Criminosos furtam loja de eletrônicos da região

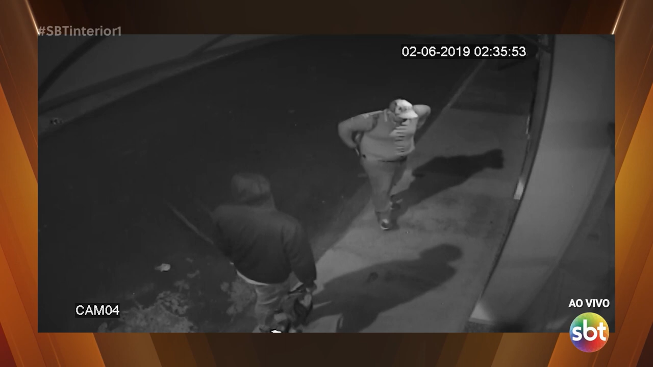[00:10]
Esse é o momento que eles chegam. Estão tranquilões, né? Um colocou o capuz, o outro está de boné, ele vem e força a porta. Na sequência, os dois aí forçam para terminar de abrir a porta.
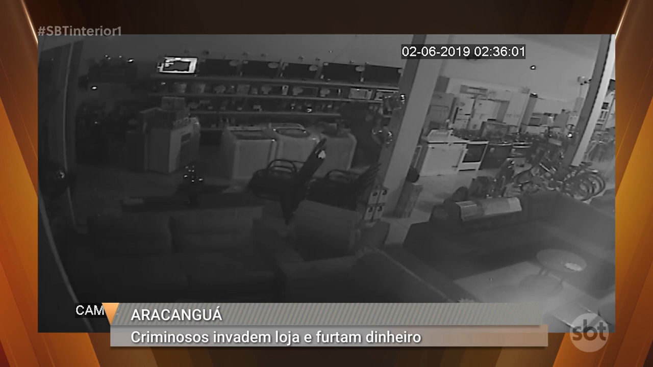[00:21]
Do lado de dentro, vão direto ali na parte de eletrônicos. Olha só, pegam uma televisão que está na parte superior, o outro vai até o caixa, já com uma mochila aberta, e começa a procurar dinheiro ou então objetos de valor
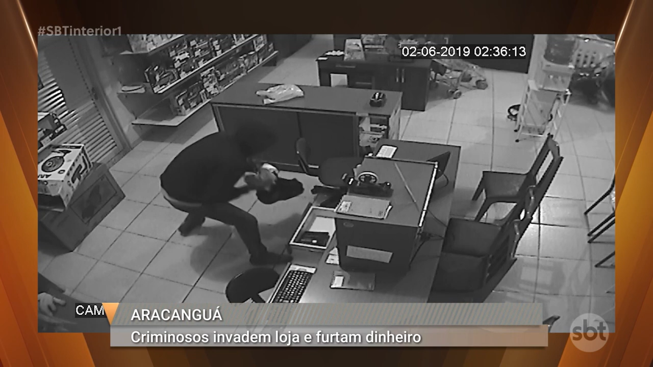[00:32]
que possam aí ser vendidos ou passados logo na sequência. Olha só o desespero. Abriu uma gaveta, não encontrou nada, não sabe o que procura, ele vai e volta, abre um expositor ali de aparelhos celular, justamente para sair com a mala cheia, para sair então com a mochila cheia de produtos. A ação é muito rápida.
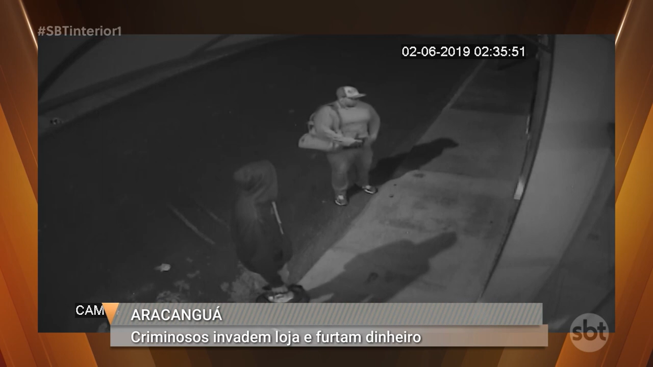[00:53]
Olha só o detalhe, 2 horas e 36 minutos, é o momento que eles estavam terminando, ou seja, chegaram às 2h35, a ação durou aí 1 minuto e meio, mais ou menos, 2 minutos. Depois de toda essa ação que foi flagrada pelas câmeras de monitoramento, a dupla conseguiu fugir e a Polícia Militar está fazendo buscas agora,